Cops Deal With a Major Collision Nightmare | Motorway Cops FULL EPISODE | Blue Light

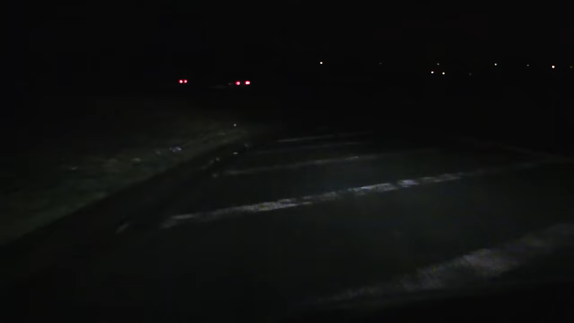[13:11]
Just happened to be in the right place for that one, so we'll see if we can give it a tug and see who's in it. See where they're from. We got a call from the control room giving us the heads up on a car that might be involved in burglaries.
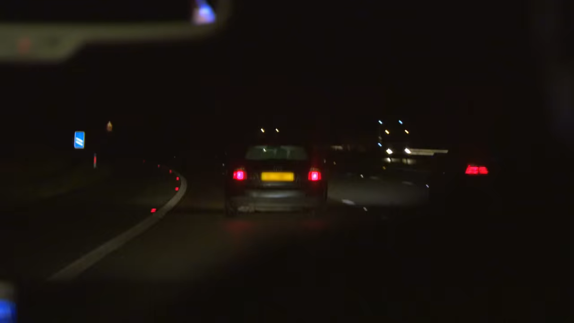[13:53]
Cruising the county at this time of the morning is raising the traffic cop's suspicions. We have intelligence of what this car might be up to, but at this point in time,
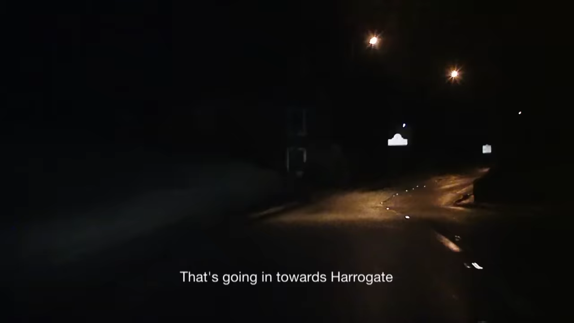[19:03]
That's going in towards Harrogate. We'll see if we can make it.
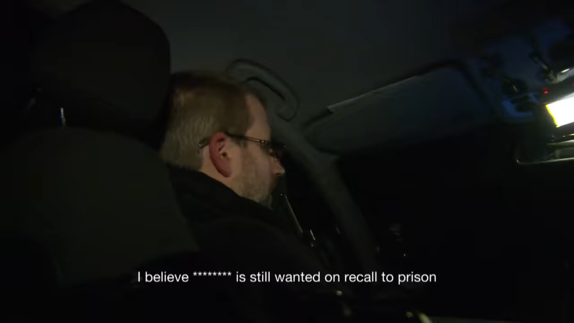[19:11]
We should be not too far behind the vehicle. So we're just making some progress to see if we can catch up with it. There's information to suggest not only is it linked to drug supply, but it also has links to a well-known Harrogate nominal
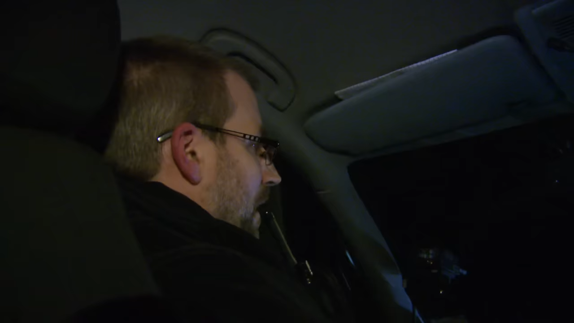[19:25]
that's currently wanted on recall to prison.
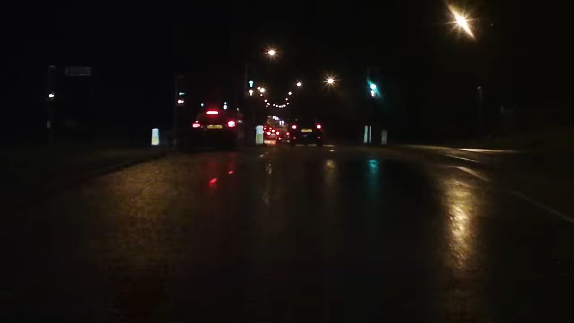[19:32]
James's race to catch up with the wanted man is being hampered by traffic. Gonna have to start doing some down here, mate. We'll wait till road clears out.
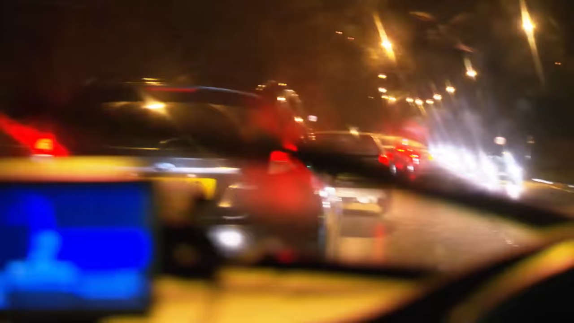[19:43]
There's still a car up there. Not any of them.
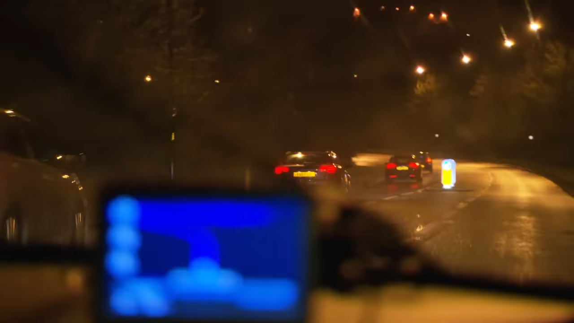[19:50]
We would have thought that we'd have caught up with it by now if it had come this way.
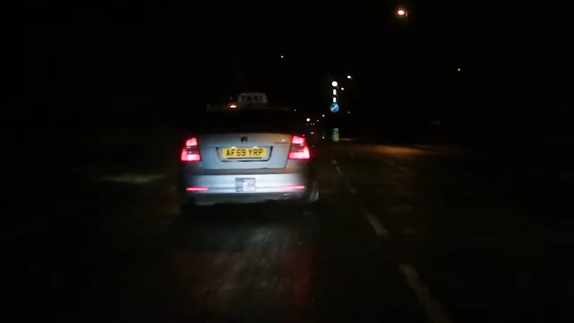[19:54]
The car they're looking for is nowhere to be seen. At the moment it's not looking good. Problem is there's a roundabout just here. Could have gone in one of three ways.